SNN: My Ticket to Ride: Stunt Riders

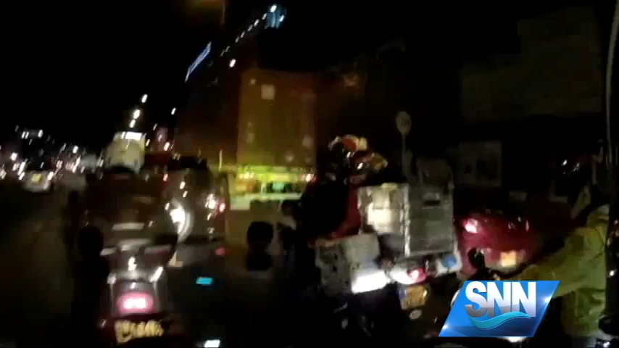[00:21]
We now have a full escort through Bogota, which includes a mom and daughter in front of us.